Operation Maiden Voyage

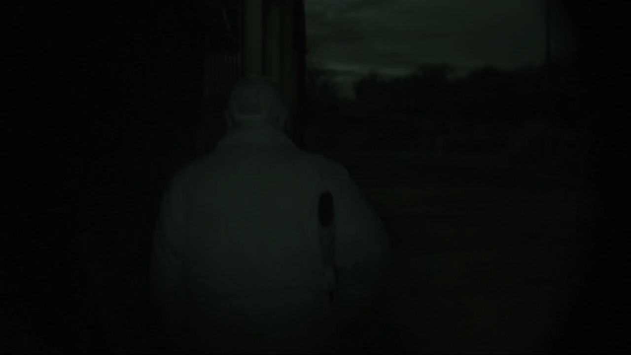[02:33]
Right, Davy's spotted a rat, and it's up near an A-stack.
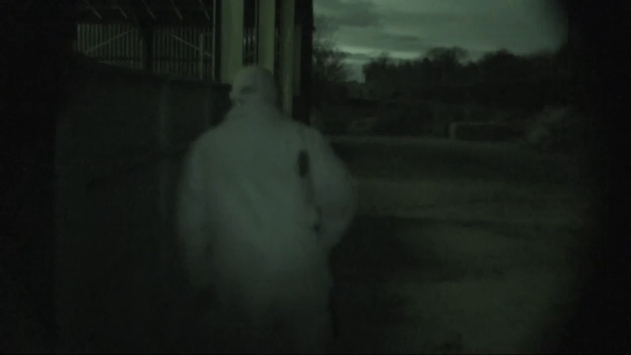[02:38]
You can just see in the top left-hand corner now. So he's gonna stalk probably to the entrance of this barn,
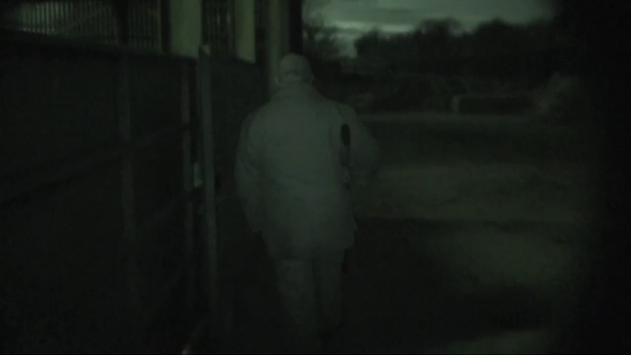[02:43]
and he's got the Gammo CFX Royal. And then he's probably got a
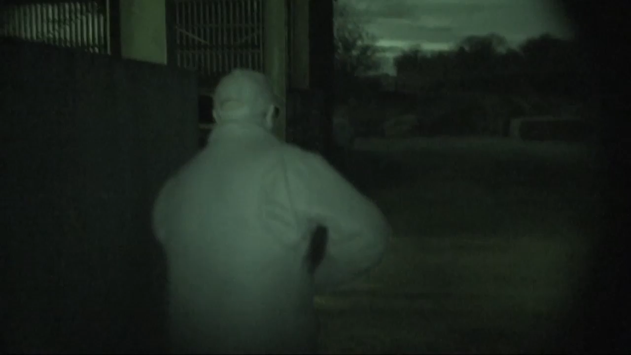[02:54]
20 to 25 yard shot.
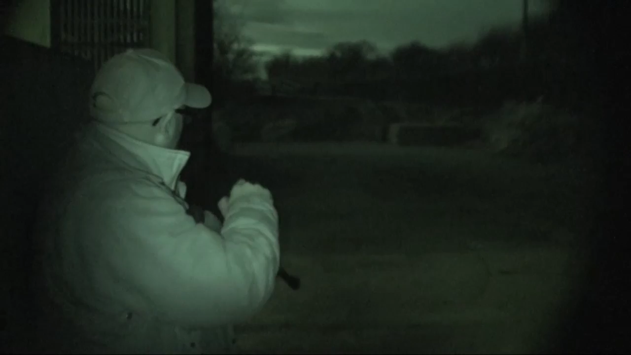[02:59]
Maybe not be able to see. Oh, you can. There's just a dark spot on the floor.
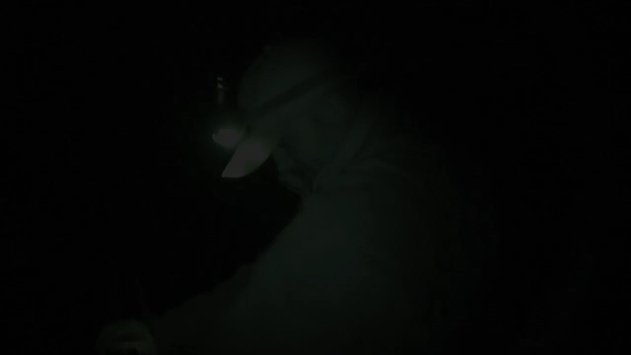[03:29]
Right, you can see it's starting to get dark now. We're on night vision mode on Davy's Sony Handycam.
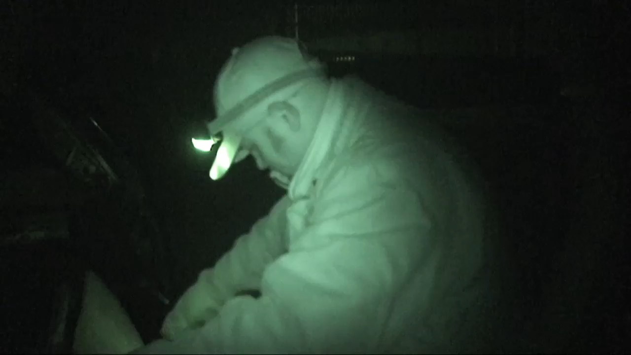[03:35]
He's just opening up his box with his NS200.
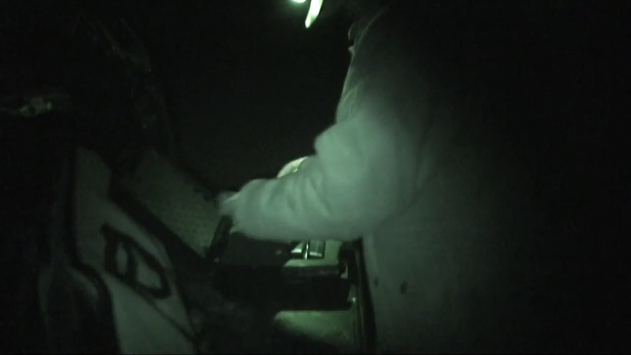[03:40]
So we're going to be placing that now on the HW100.
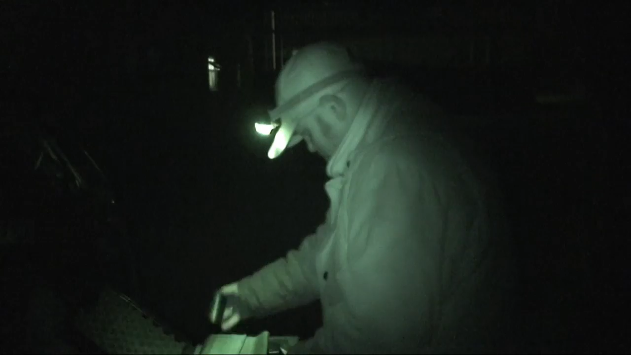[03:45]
And hopefully getting a rat or two for you.
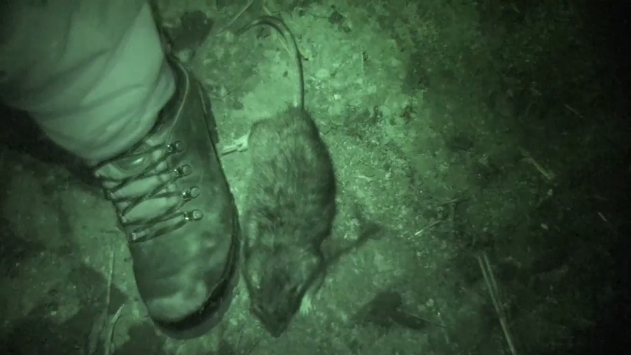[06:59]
I mean, look at the size of his back legs, look. Yeah.
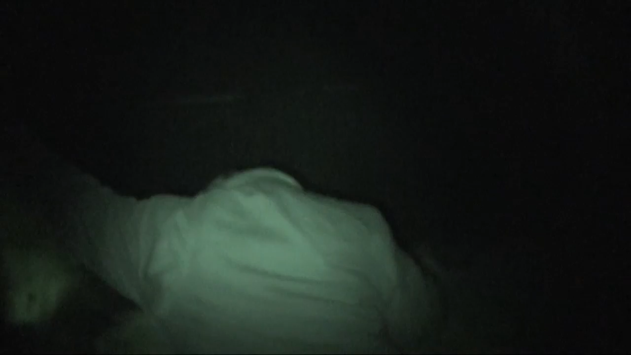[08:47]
So, this is Davy climbing up some of the cattle feed to get one of those you saw on the top.